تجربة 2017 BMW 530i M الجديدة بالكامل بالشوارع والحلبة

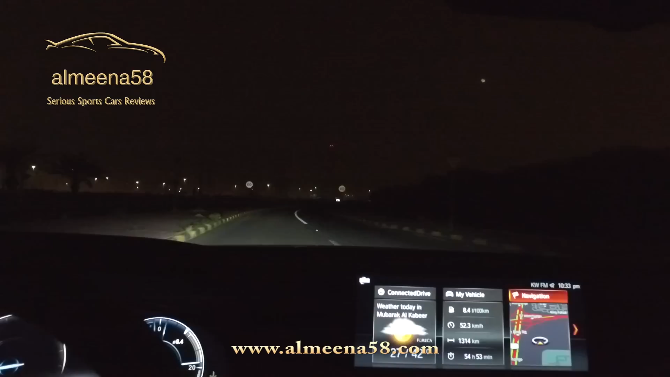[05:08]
نشوف مع بعض الإضاءة الأمامية الـ LED بالبي ام دبليو 530i الام باكج. طبعا هذه الـ LED بس ما هي الأدابتف اللي تتحرك يمين ويسار وفوق وتحت، لا، هذه لازم انت تشغل عالي وتطفيه بنفسك وما تتحرك يمين ويسار. فنشوفها مع بعض ونحاول نقارنها بال 540 السبورت اللي جربناها قبل فترة وكانت الأدابتف.
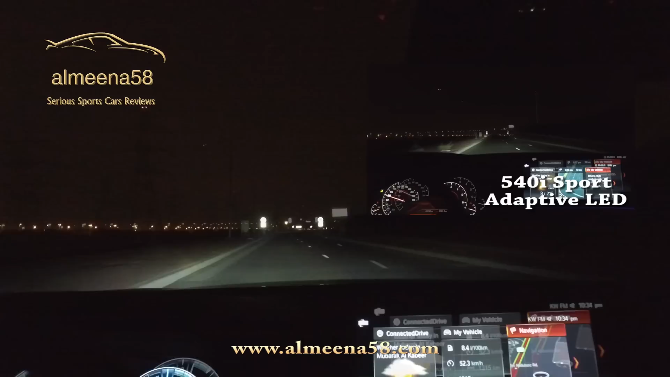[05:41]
الميزة الحلوة في الأدابتف إنها ما تجهر الأشخاص اللي قدامك، وهي من نفسها تشوف الإضاءة اللي رايحة للسيارة اللي قدامك وتطفي. فمثلا هذا لو بشغل عالي ما راح تطفى من نفسها، راح تزعج الأشخاص اللي قدامك أو بالجهة المقابلة.
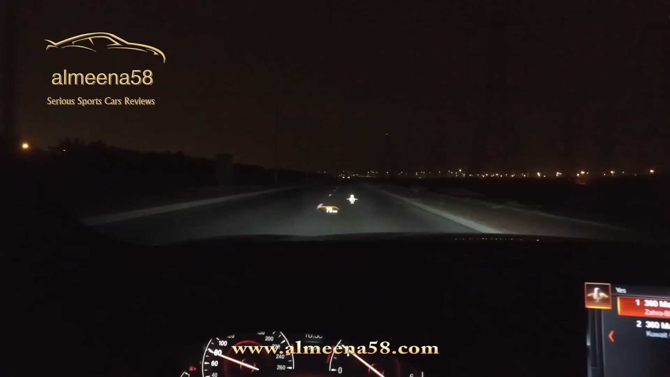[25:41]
Say yes or select another entry from the list. Yes. 360 Mall Hawley was selected. Route guidance has been started. بتشوفون ال head-up display. تجيك التعذيرات، السرعة، navigation.